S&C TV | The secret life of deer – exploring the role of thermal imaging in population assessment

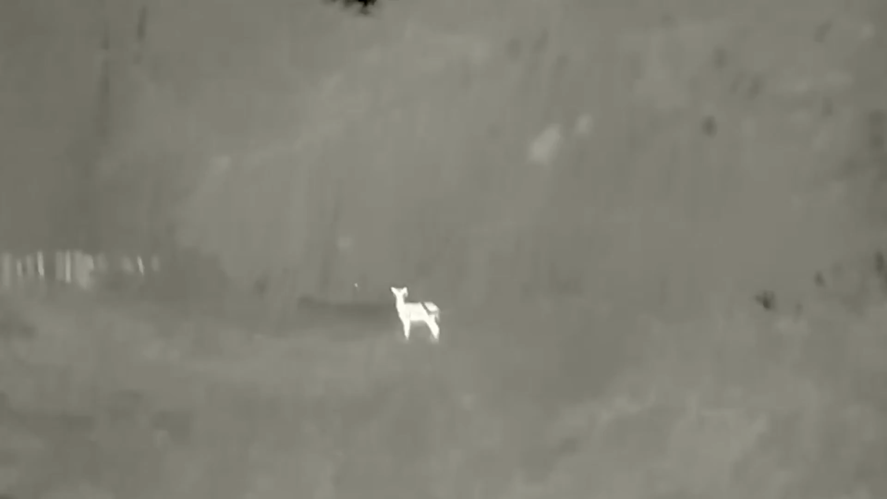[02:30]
so I've just come around the corner there onto the ride instantly picked up heat source in the in the thermal was able to zoom in it's a fallow brick it was able to identify it sex it
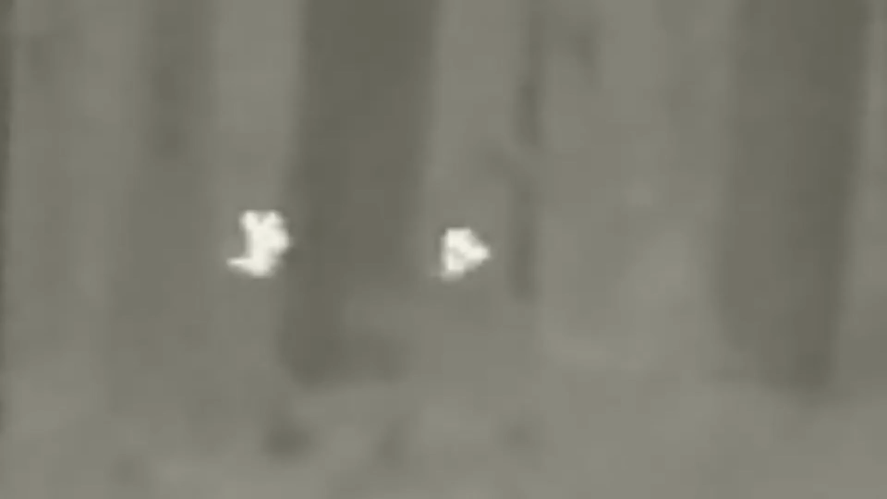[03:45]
100 150 yards in there can just make out heads and ears amongst the trees so simple to spot them through the thermal but
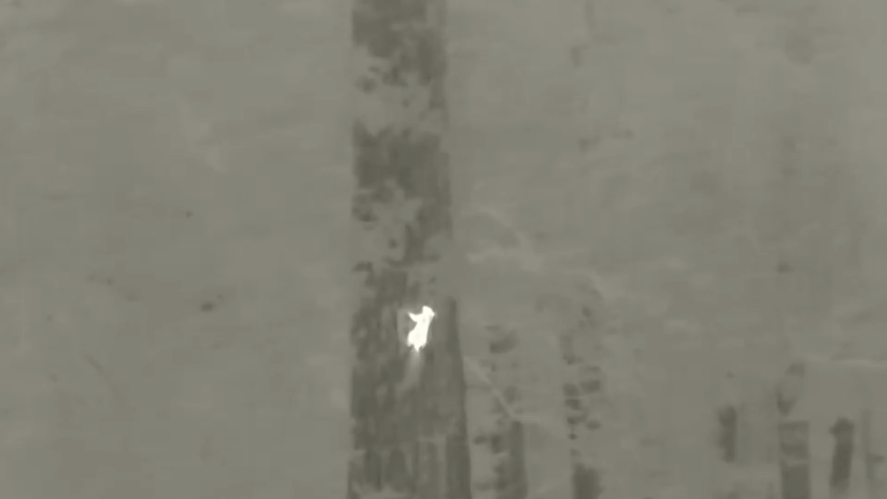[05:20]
quickly um and just in a yeah in a matter of seconds you're able to identify four five six animals um at various ranges
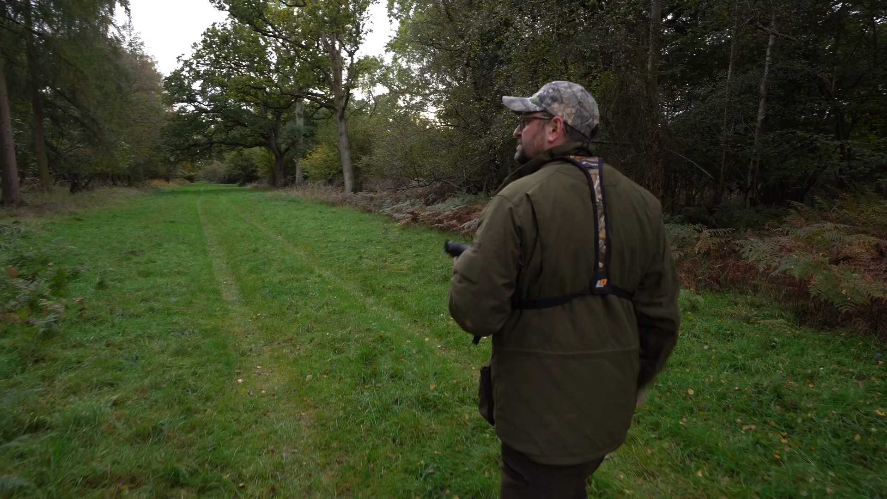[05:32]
i don't know whether there's a monty over there or not it's quite a big heat signature
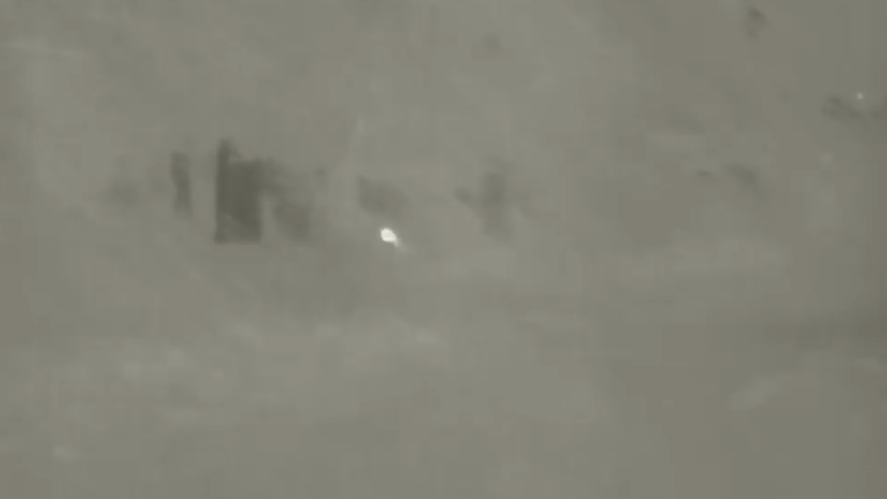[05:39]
it's quite behind quite a bit of color
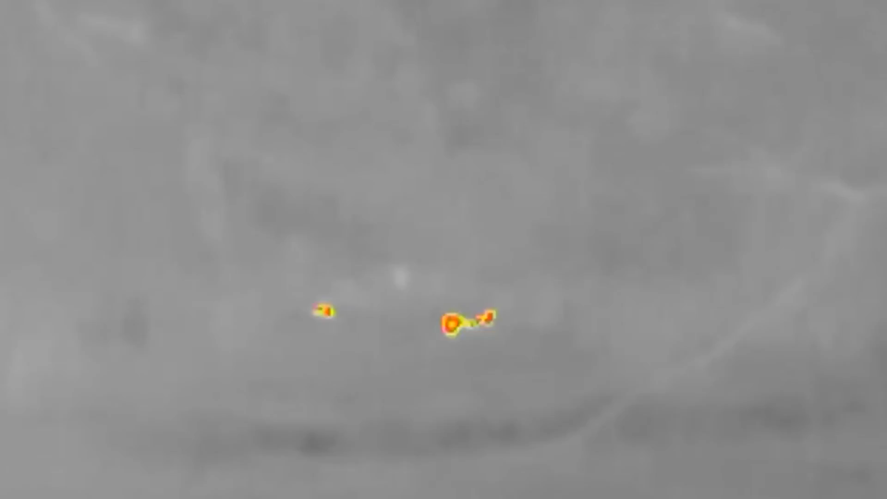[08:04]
So some first impressions around usability. It's a lightweight device.
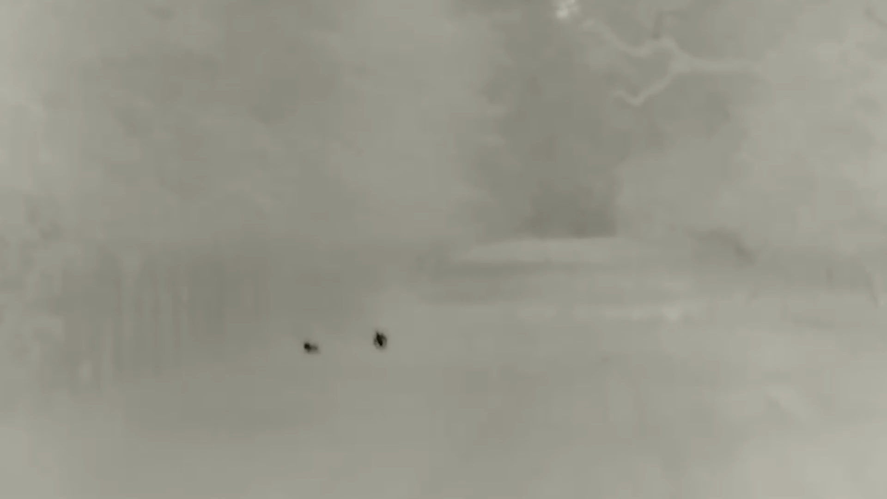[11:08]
Initially, I thought it might have been a couple of squirrels chasing about. We managed to get still, get in position, get filming and it was a muntjac buck and doe having a chase about and ended up working up to within just a few yards of us.
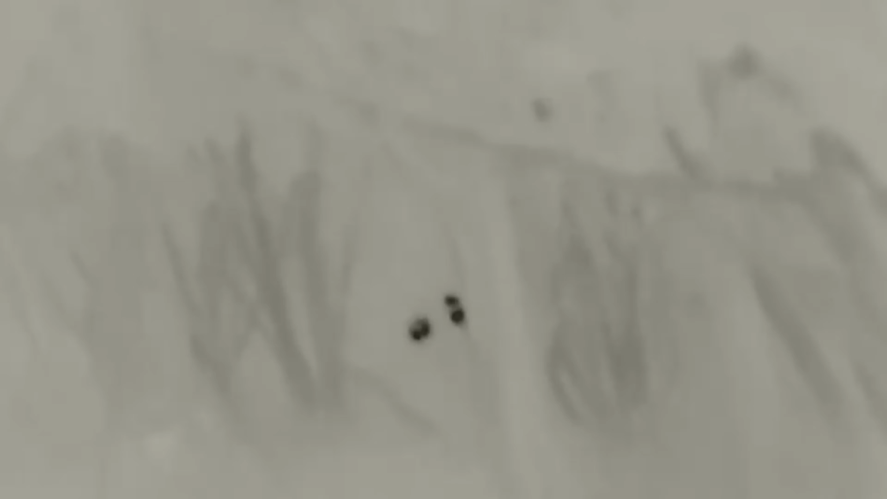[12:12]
So, the rain has come in, another muntjac wanders out onto the ride, the light has started to go quite badly now.
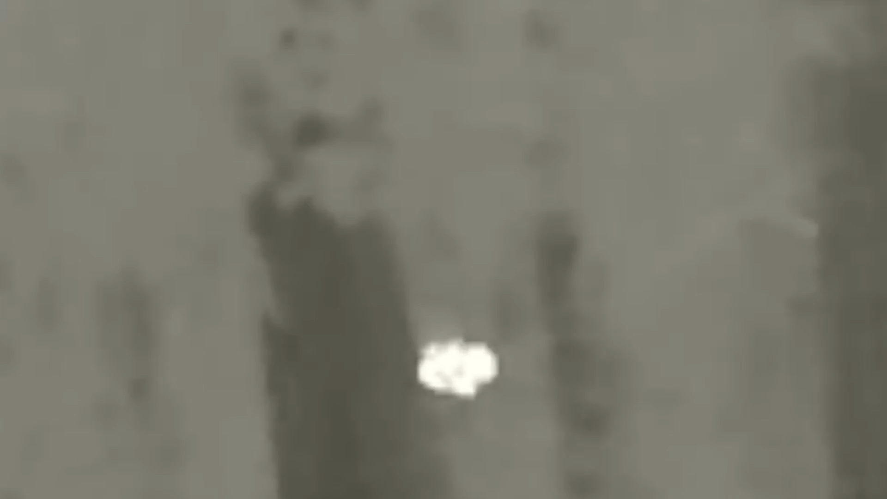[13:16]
be able to get a look at in heavy cover and then took yourself away and take some time to observe them. I've been really, really impressed with the usability of the DTI 450.
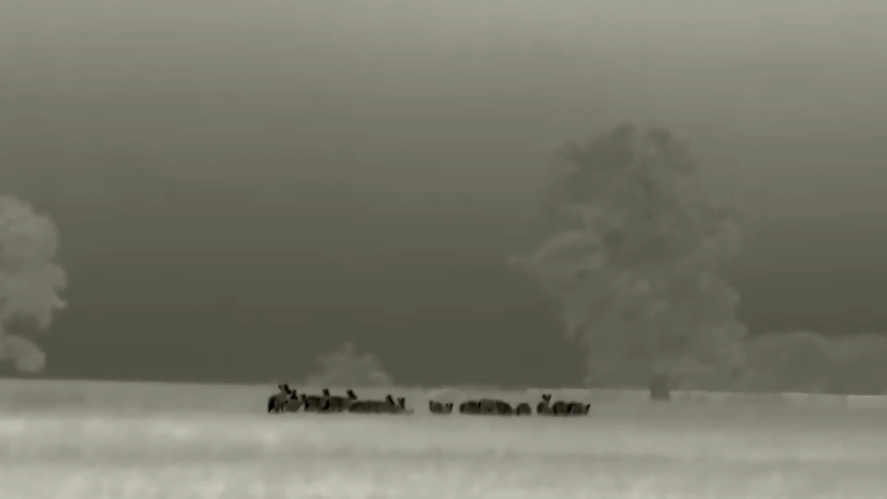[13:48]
We've seen four million squirrels and lovely fallow that we bumped into. First of all, it's been thoroughly, thoroughly enjoyable.
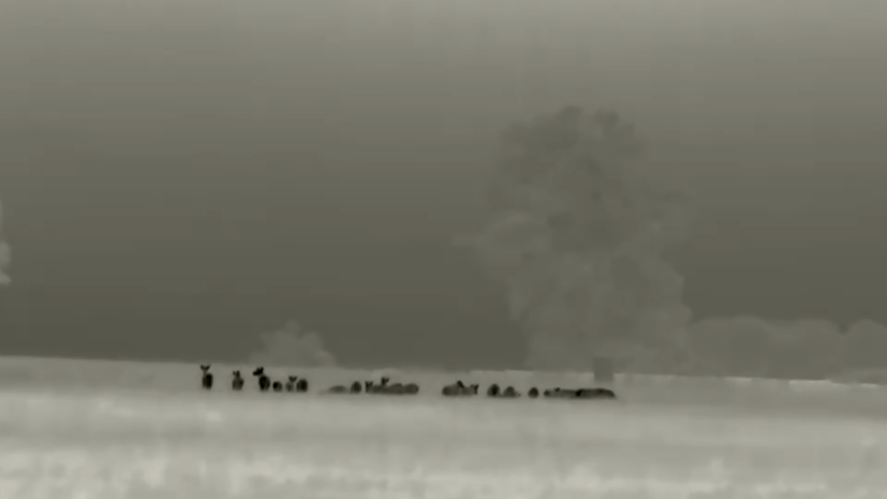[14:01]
And I think what it highlights is the versatility of the modern thermal imager. They've got the ability to scan large areas of ground very, very quickly.
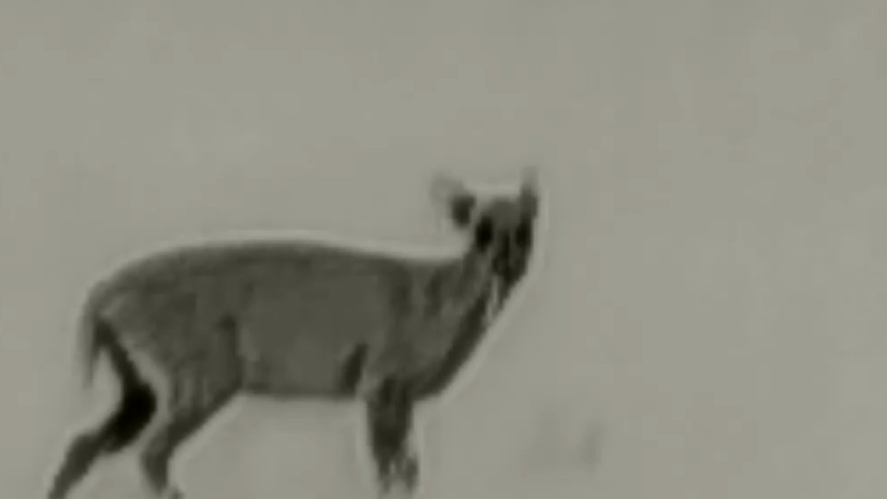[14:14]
They've got the ability to really focus in on individual animals. And with the modern ones such as this, the ability to zoom in and get a good look at stuff rather than just that wide angle. Although having said that, you know, this has got a 15 yard, 100 meter, 15 meters, 100 meters field of view.
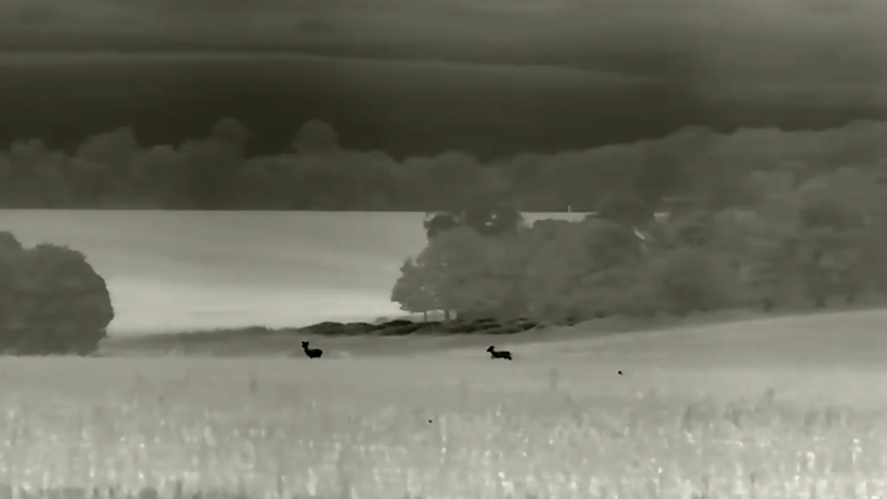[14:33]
It's very, very good for scanning. Found the controls really user friendly.
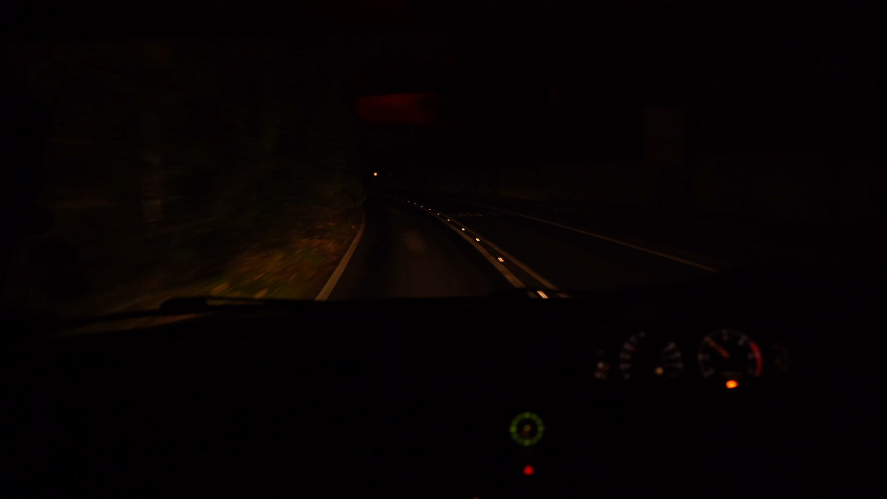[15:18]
The good thing about using thermal rather than a lamp is it doesn't matter if the deer are facing away.
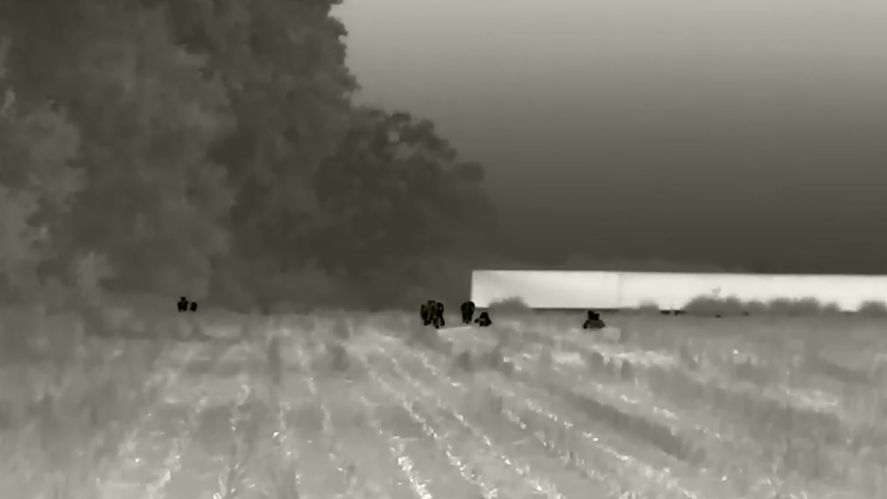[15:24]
You don't need an eye shine. You've got an instant heat signature, especially on the open fields.
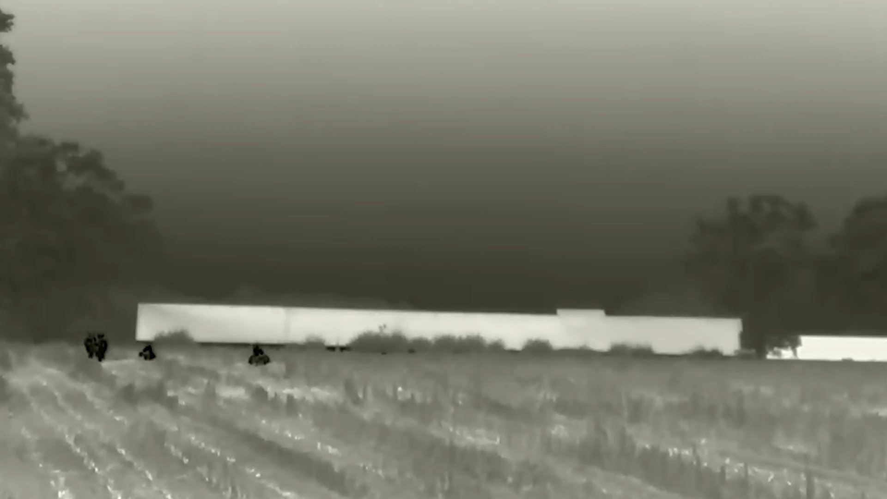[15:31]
It's really easy to pick up the animals and to count them accurately. The sensor gives high image resolution no matter what the zoom level.
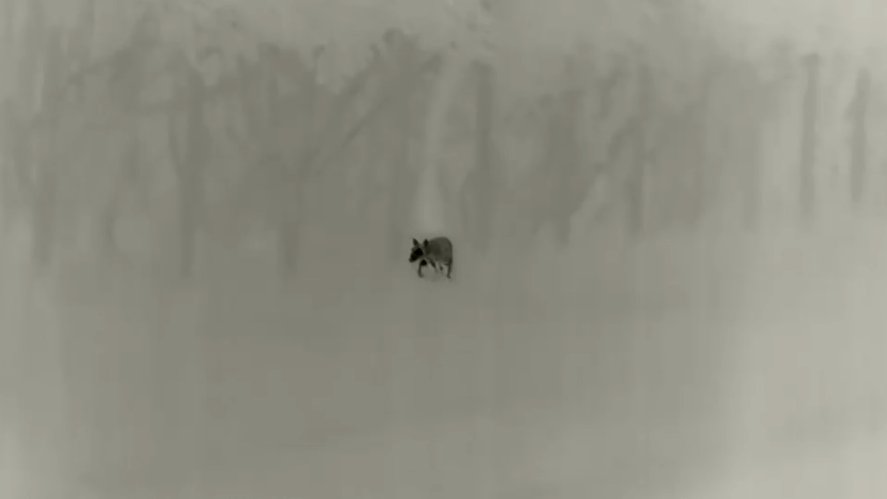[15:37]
It gives a better detection range, and it also gives less noise to give a crisper image at higher zoom levels compared to a smaller sensor.
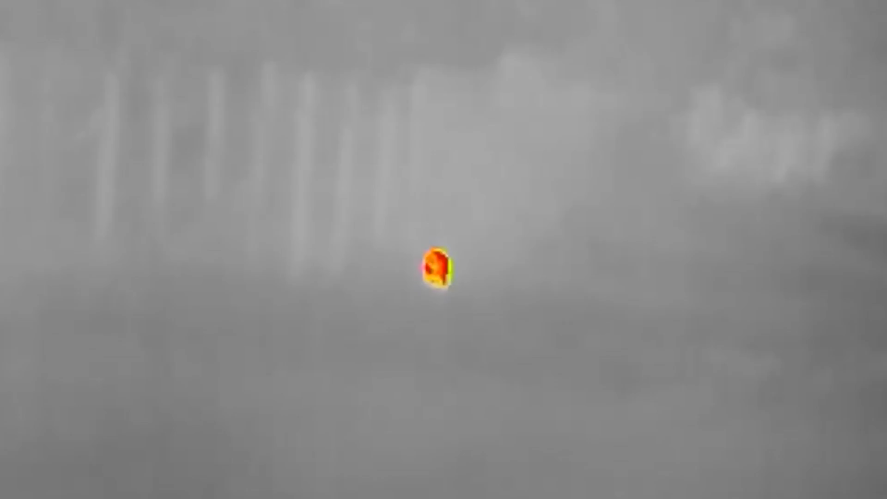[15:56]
You can customise a lot of the features on this device as well.
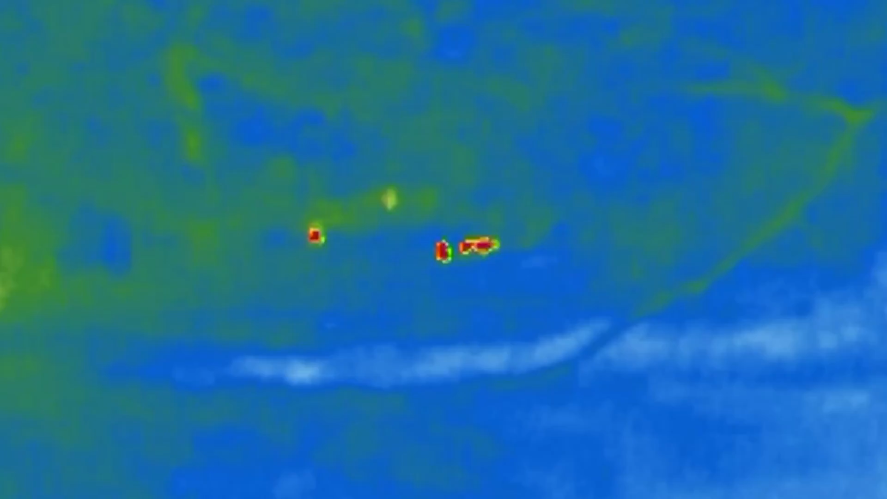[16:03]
That can be from the colour palettes you want to use, the length of time before the standby kicks in, even the zoom speed.
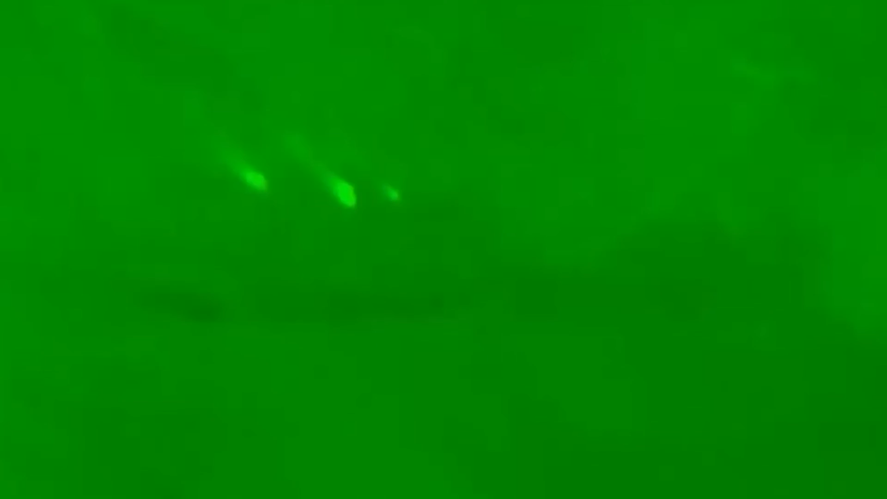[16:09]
Once you get to grips with it, there's plenty of stuff that you can tweak to make it just so for yourself.